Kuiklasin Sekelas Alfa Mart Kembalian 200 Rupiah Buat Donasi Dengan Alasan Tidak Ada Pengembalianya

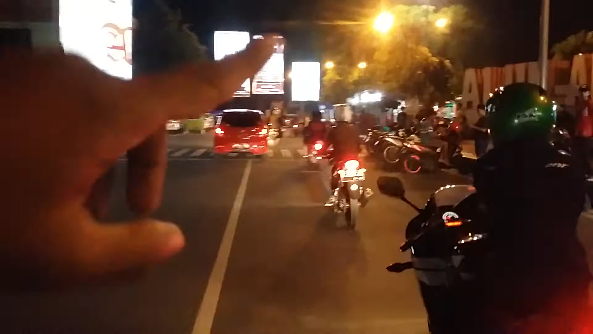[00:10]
Saat malam mingguan, inilah situasinya, kondisi alun-alun Pati.
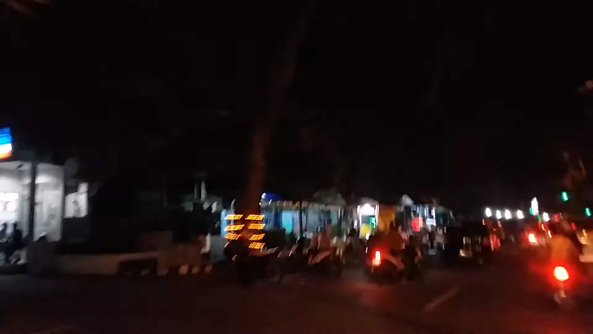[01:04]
Sepanjang jalan penuh dengan kuliner, dengan mobil parkir.
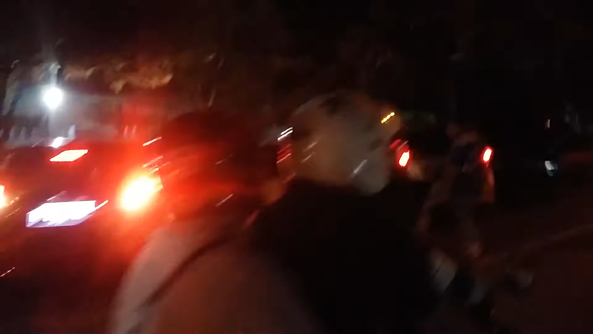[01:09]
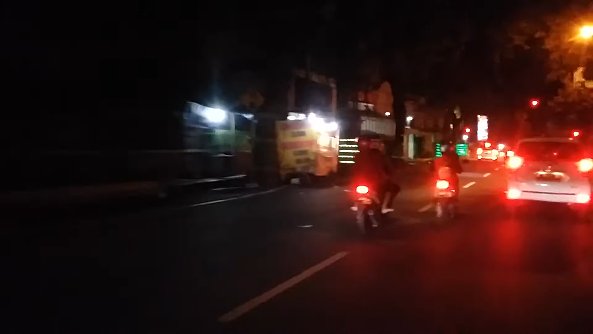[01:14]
Yeah.
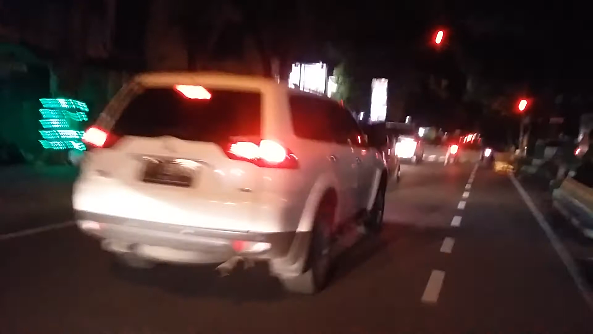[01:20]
Lampu merah. Wih. Mana polisi ya, Mbak?